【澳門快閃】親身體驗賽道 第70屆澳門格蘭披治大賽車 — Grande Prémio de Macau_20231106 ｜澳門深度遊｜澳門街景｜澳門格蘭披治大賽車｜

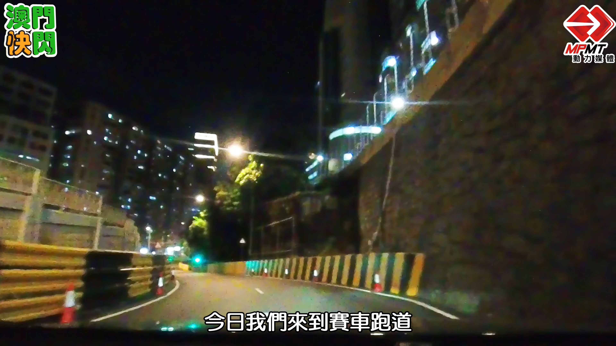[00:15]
今天我們來這條跑道近賽車,大家都知道今年第幾年?今年好像第七十屆第七十屆,聽說搞兩個星期真是有段風路我們身處於東望陽跑道其中一個最關鍵的位置就是發夾彎,經過了我們現在殺到這個位置,就是魚翁灣魚翁街就是魚翁灣沒錯,我們這裡出去非常多賽車手都會加速但我們是開私家車,沒有人會加速安全一點,下方左手
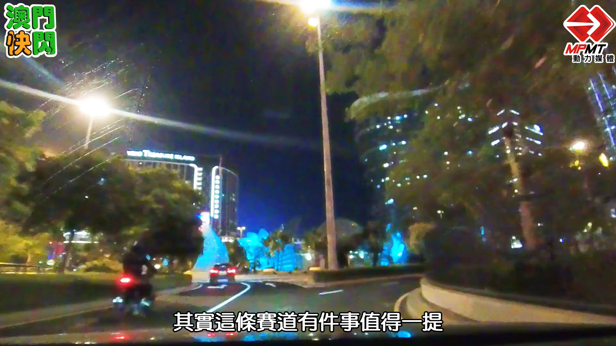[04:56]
有一點值得提其實不只是我們賽道中間有個看台賽道那邊叫大看台這邊有個葡經灣看台其實是每一年大家都是爭崩頭的都是的你看看這個位置通常看炒就是最關鍵的位置通常都有一些車輪的位置在這裏在這裏這樣轉進去然後就橙上加斯欄對啦不然我們都橙上加斯欄
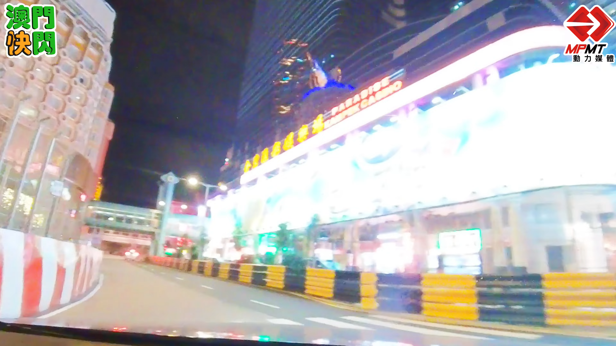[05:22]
橙上去看看上路看看哪個效果這個位置就是炒到瘋的位置就是以前一沖過來那些車全部都放在這個位置是我記得早幾年有駕方程式
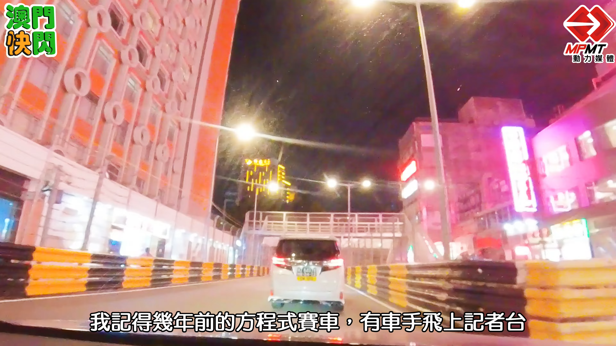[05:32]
直飛了過去直飛了過去這幾年我們這些安全措施做得真的相當這輛車真的塞著我們不知道想怎樣你看到以前在上路就是這個位置居然我看到有賽車在這裏爬頭沒錯今年莫塔拿也會回來澳門去比賽就是莫塔拿就是他們
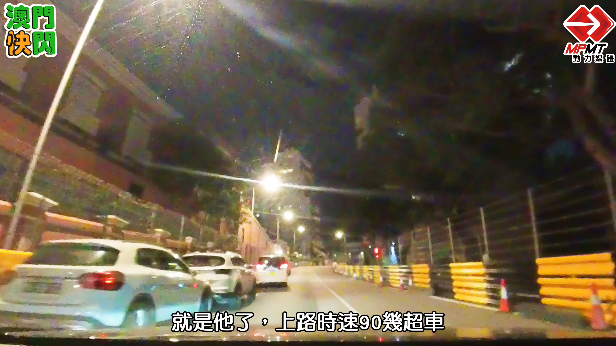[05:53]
的技術才可以在這裏爬頭上路開到九十幾他居然在這裏爬頭嘩這件事真的是看賽車才發生待會我們就跟大家去重溫那個地方在哪裏摩托園摩托園是嶺南灣的OK這個位置基本上我們平時是沒有辦法進來看通常要看直播是我以前小時候我會上松山山頂看下來的現在可以不可以這樣做我想都可以的有些地方是會看得到的但是有點遠是